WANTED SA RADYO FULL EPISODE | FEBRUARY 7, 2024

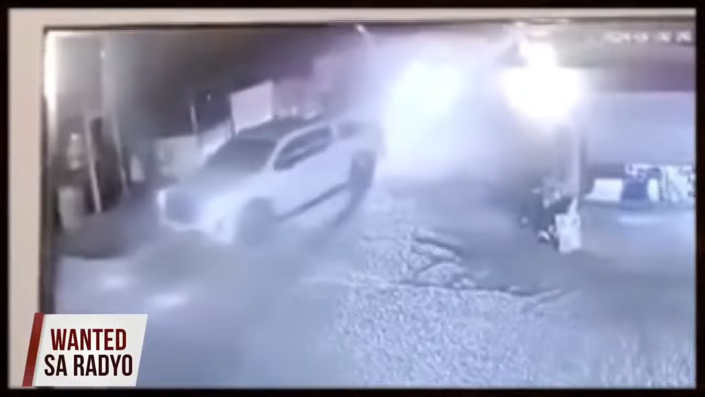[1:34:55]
Hindi natin alam kung siya ba ang driver or may kasama siya sa sasakyan. Pero, ayun na nga po.